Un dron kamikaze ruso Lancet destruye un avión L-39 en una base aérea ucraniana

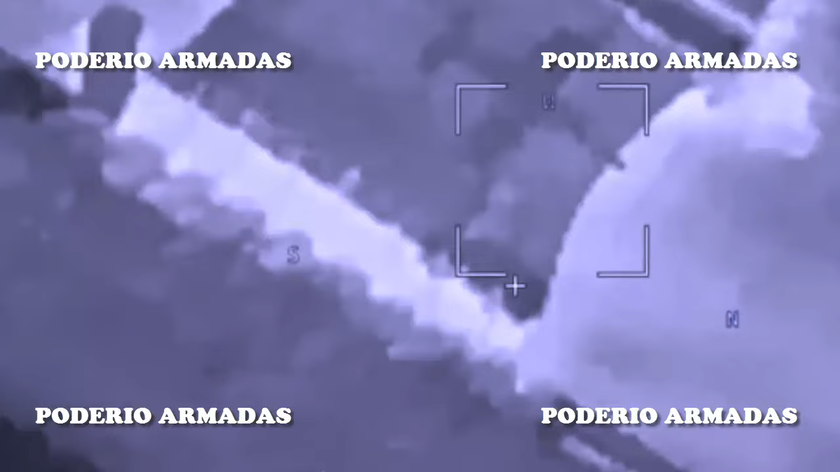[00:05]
Un dron kamikaze ruso Lancet destruye un avión L-39 en una base aérea ucraniana. El dron kamikaze ruso Lancet ha privado a los cadetes ucranianos de la oportunidad de realizar prácticas de vuelo en aviones L-39. Los operadores rusos de las municiones de Merodeo Lancet no solo suelen participar en la guerra contra bombardeos, sino que también alcanzan a aeronaves enemigas que se encuentran en tierra.
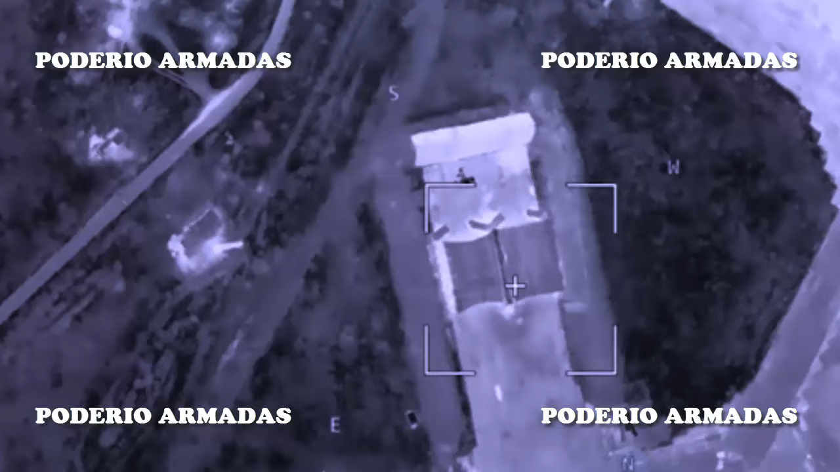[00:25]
Otro objetivo de la munición de Merodeo Lancet fue un avión de entrenamiento de combate L-39 de las Fuerzas Armadas de Ucrania.
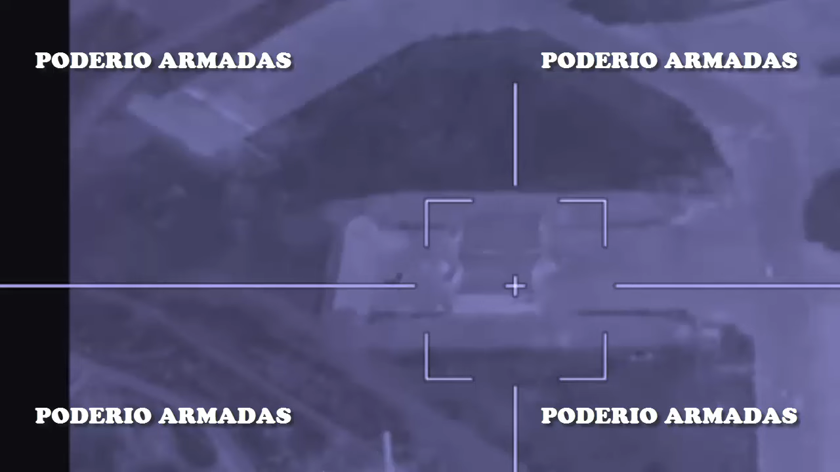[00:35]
La aeronave se encontraba en el aeródromo de Kulvaquino, en la región de Mikolaiv,
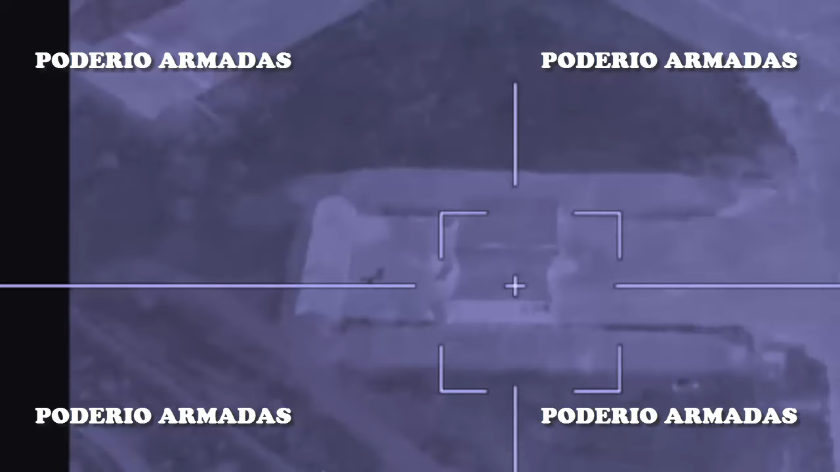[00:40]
pero la considerable distancia de la línea de contacto no impidió que el dron ruso Lancet sobrevolara e impactara en el objetivo.
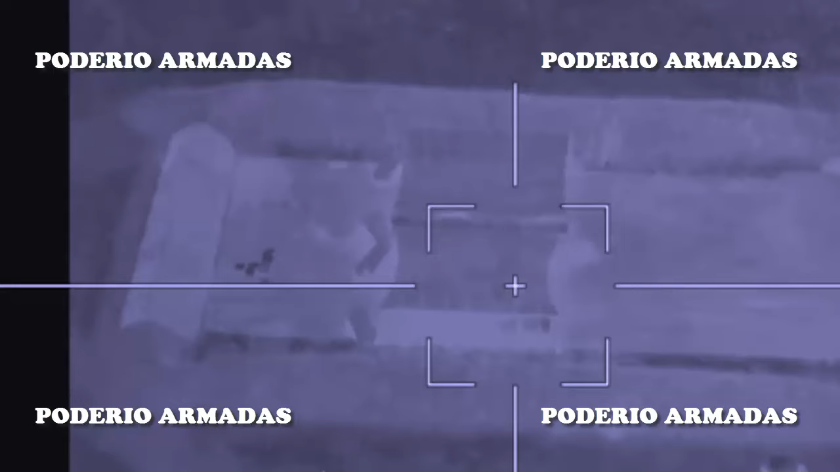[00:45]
La red de camuflaje tampoco salvó a la aeronave enemiga de la destrucción. A juzgar por la bengala, el avión estaba cargado de combustible y era utilizado regularmente por el enemigo para entrenamiento de vuelo. Obsérvese también la completa inactividad de la defensa antiaérea en la zona de la instalación de importancia estratégica,
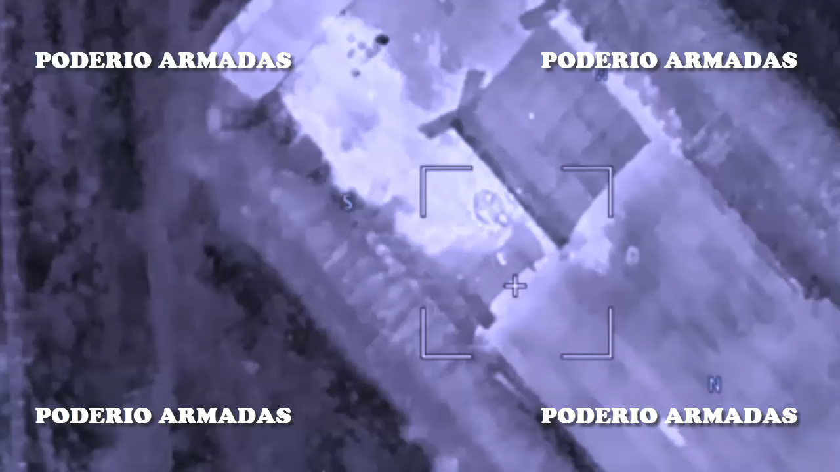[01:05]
ya que el dron de reconocimiento ruso trabaja sin interferencias, registrando el impacto del objetivo.
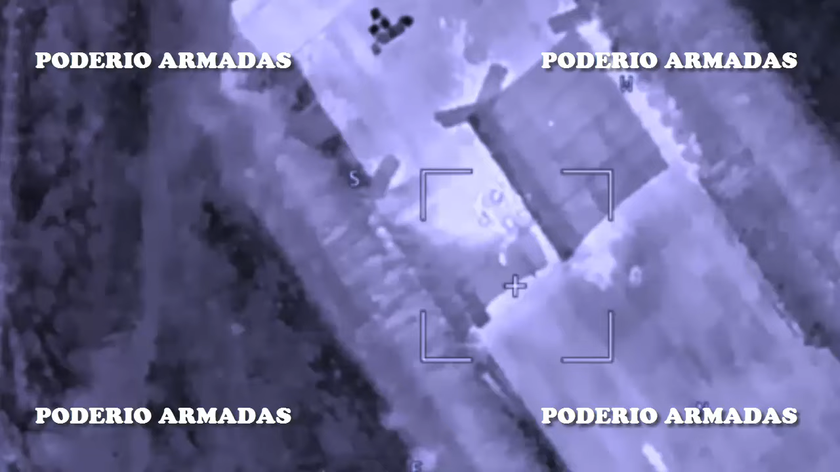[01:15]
El aeródromo de Kulvaquino atrae regularmente la atención de los operadores de drones kamikazes Lancet.